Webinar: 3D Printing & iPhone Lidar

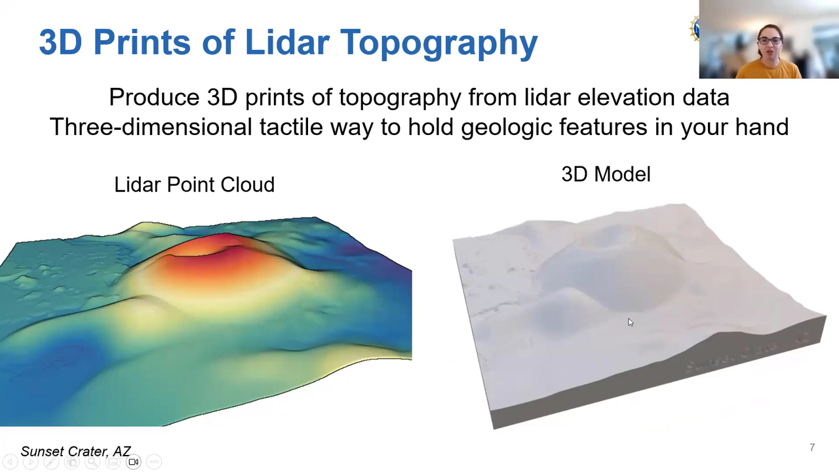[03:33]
And, obviously, we have kind of the surface level in our point cloud. So, in creating a 3D print, what we need to do is kind of fill in the structure and put in a base. But, otherwise, we have all this information that we can look at and explore in a tactile way. So, it's a pretty simple workflow to go from topography to an actual physical 3D print of it. So, you start off with a digital elevation model. So, this is a 2.5D raster that can be created from a LiDAR point cloud. From that, you go through a workflow and create a digital file of that.
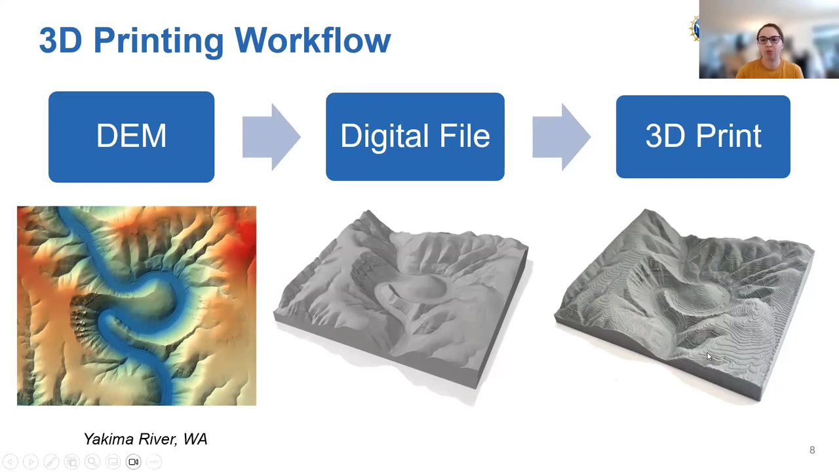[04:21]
And that's what is most commonly used in 3D printing. And then, you can take that STL file and turn that into, essentially, a cut file with all these specific layers that your 3D printer is then going to print. And you can go from, you know, getting your digital elevation model to something you can physically hold. So, where would you go to get topography data for 3D printing?
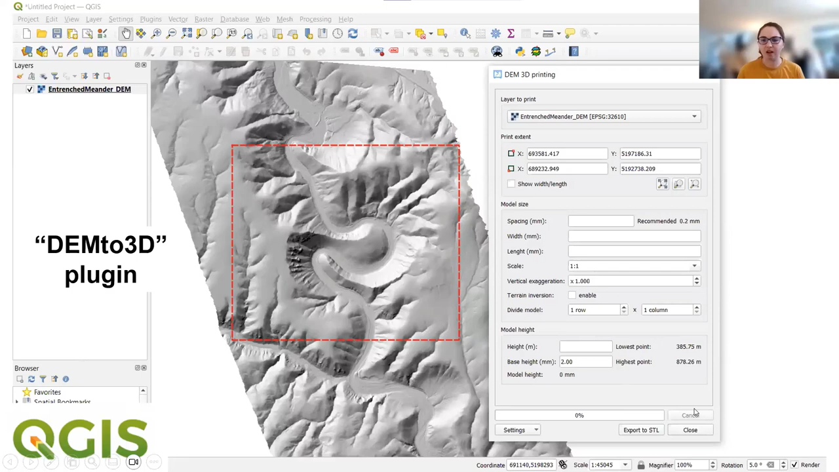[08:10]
So, this has a little bit of a base height to it so that there's something else kind of on the bottom. And then, this kind of creates everything for you as you export it to an STL file. And on our YouTube, and we also have a whole page on our website that has a full step-by-step
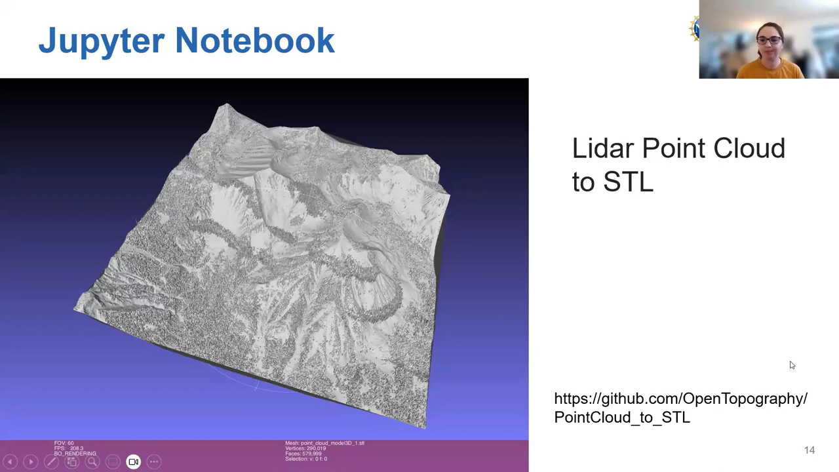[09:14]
So, this is going through the steps of a different manner of how to convert a LiDAR Point Cloud into an STL file, which you can use in kind of virtual environments. And again, that STL is the main file type that's used for 3D printing. So, with a pretty simple workflow, you have your generated digital file. So, obviously, you can see there's a lot of detail that's in the digital file, but depending on the method of 3D printing that's used,
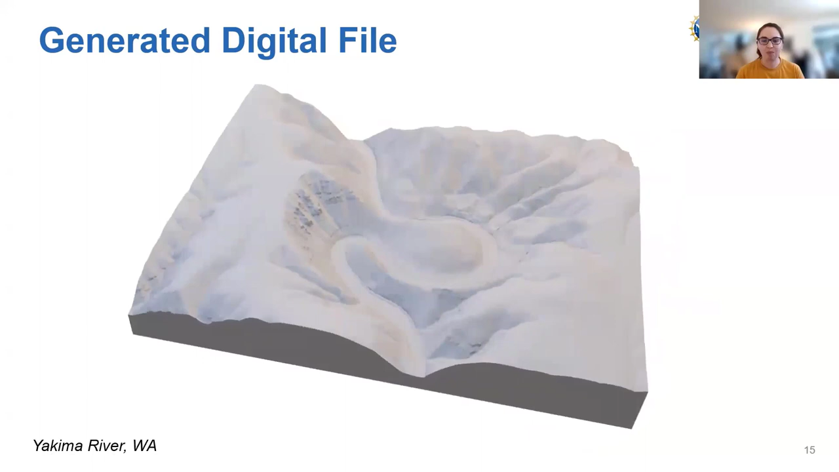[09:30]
kind of depends on exactly how much detail you can capture. But some other cool things you can do with kind of the digital file in preparation for 3D printing,
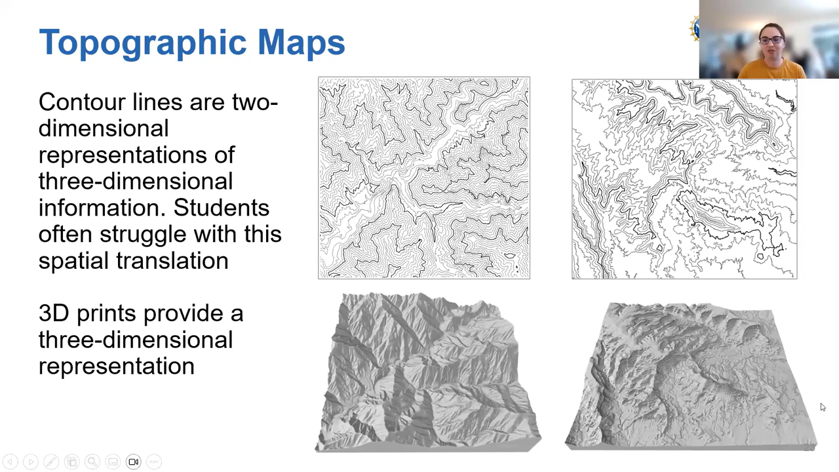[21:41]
which they are not equivalent to, you know, the exact elevation contours. But they are equal intervals. So, that can even make this kind of spatial understanding even easier. As well, you could do things like you could have 3D prints of different types of volcanoes.
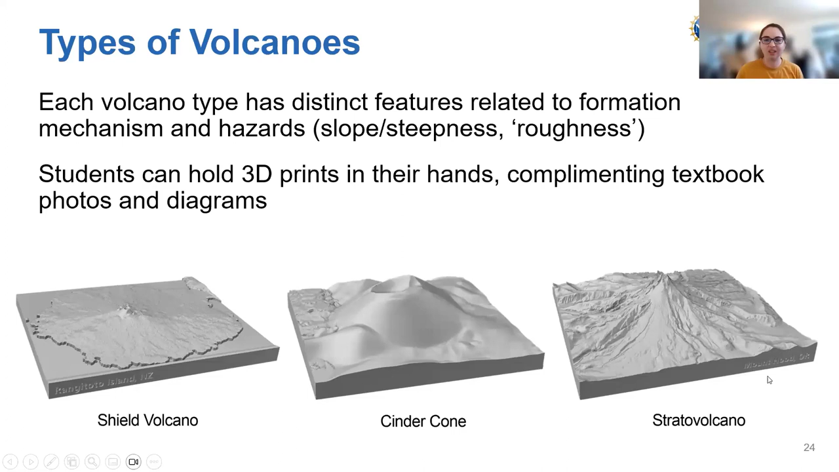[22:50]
So, having students being able to, you know, explore these features, you know, in 3D tactilely. And then, as well, there's also kind of cool potential slightly more niche applications or, you know, ways to learn about faults and tectonics.
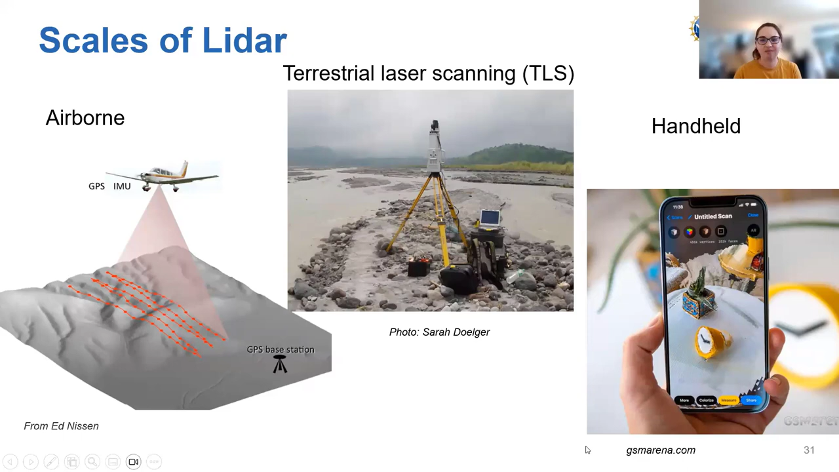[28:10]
You know, a whole landscape to maybe a kind of more specific area or cliff face versus handheld. Maybe a kind of smaller scale cliff face or a boulder. But we can now have the power of LiDAR held directly in our hands and within our own pockets.
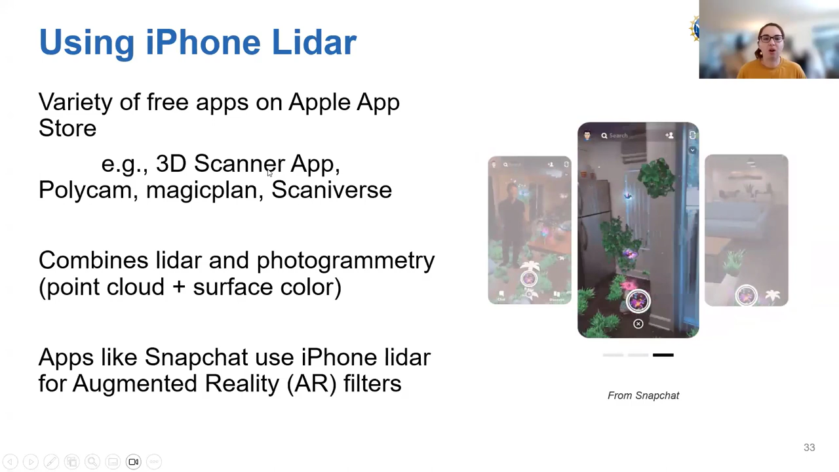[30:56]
And a number of these apps, you can also use augmented reality in them to kind of place your scan in different environments.